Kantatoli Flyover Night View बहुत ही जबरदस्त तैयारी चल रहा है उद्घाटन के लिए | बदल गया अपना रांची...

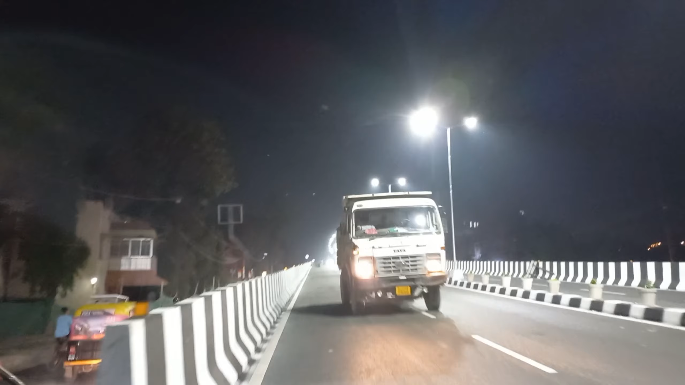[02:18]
दोस्तों यह हम पहुँच गया है कांट वरी फ्लाइबर और इसका यह नाइट व्यू इधर आप देखिए
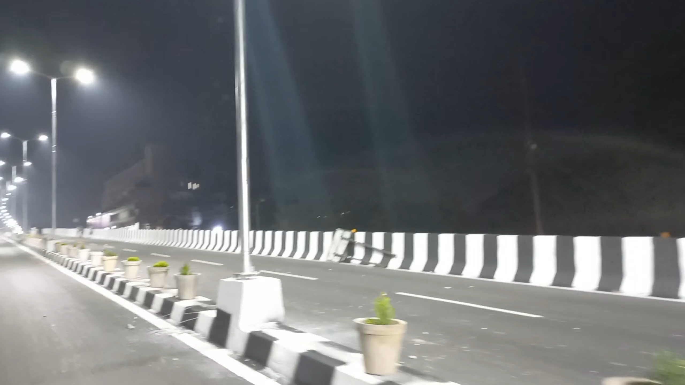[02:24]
घंबलो मनस्तव रग यह मतलब ओपनिंग का पूरा तैयारी हो चुका है क्या करने आप लोग यहां और वीडियो बनाने आये हैं कौन सा चैनल है कौन सा चैनल है मतलब चैनल नेंग
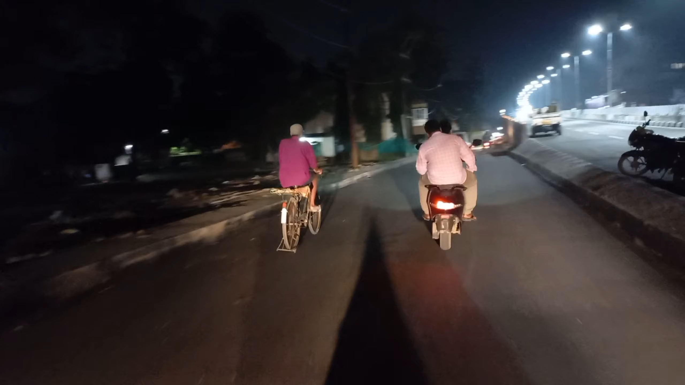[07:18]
काम यहां पर कंप्लीट हो चुक है दोस्तों अब यहां से देखिए हम चल रहे हैं बगल में डीसी साइवाइब में हैं
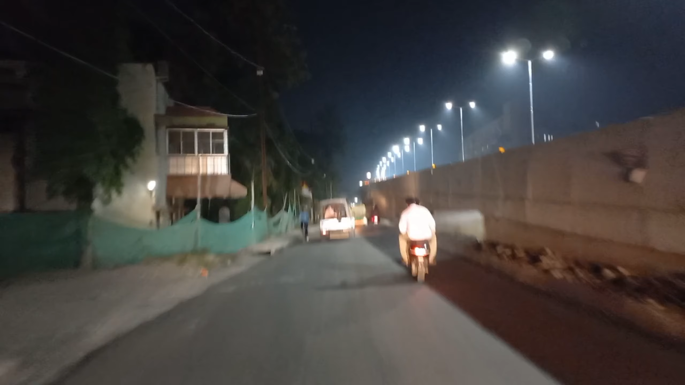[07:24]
अए एक बड़ा मीटिंग हो रहा है इस मेटिंग में सब को बुलाएगी है और तैयारी चल रहा है बगल में यहां देखिए
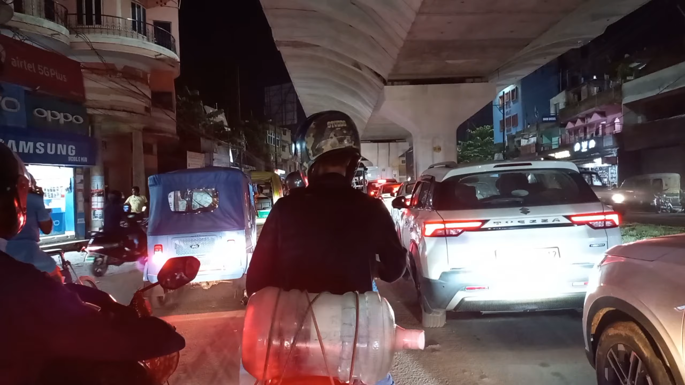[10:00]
यह दोस्तों पहुंच यहां कांटोई चॉक और कांटोई चॉक में अभी आप देख सकते हैं कितना ज्यादा जाम पहुंचे भी नहीं चॉक से काफी दूर है
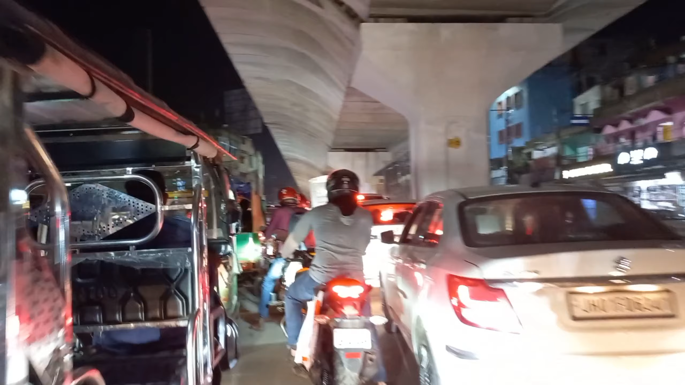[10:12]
यही हाल है जहांची में काटोई चॉक का इसली यहां पर प्लाइवर ब्रिज बनना बहुत ज़रुरी थे
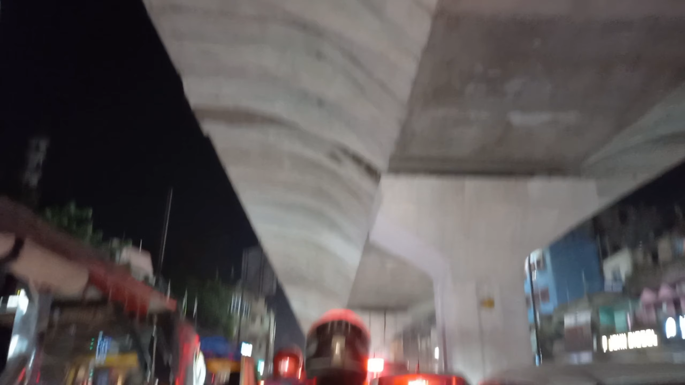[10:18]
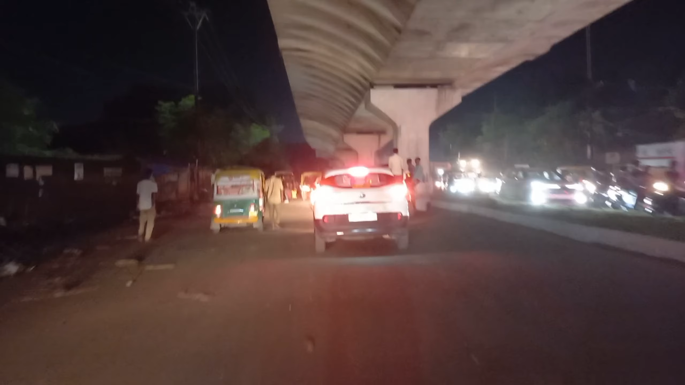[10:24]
पाटोई चॉक दोस्तों पार कर लिए और देखने इधर है क्या काम है बहुत ज़रु नॉइज है एक सेक मशीन सब चल रहा है
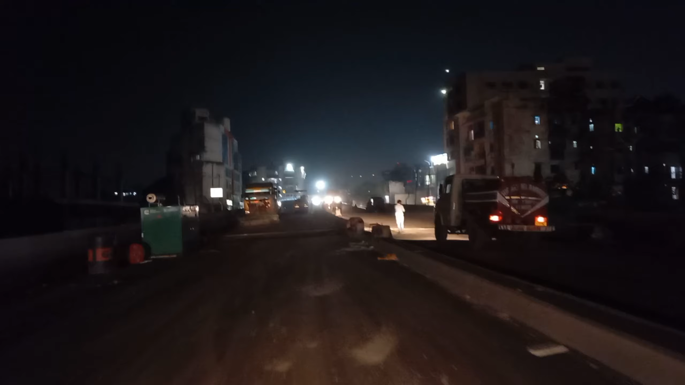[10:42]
और यहां पर दोस्तों ज्यादा काम हुआ नहीं मतलब कंप्लीट पर है
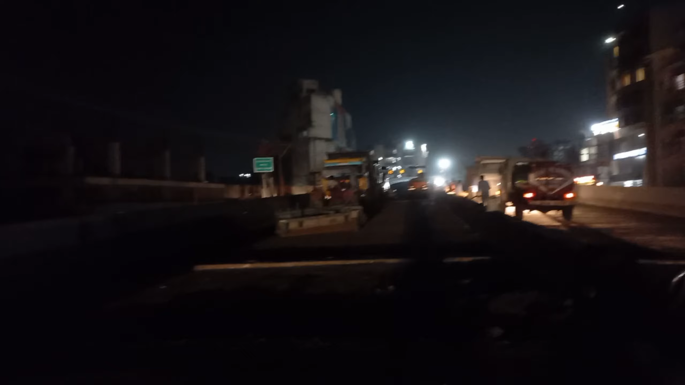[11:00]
आगे उपर तो पुरा लाइट जाल रहा है लेकिन थोड़ा सा काम बचा हुआ है आज एक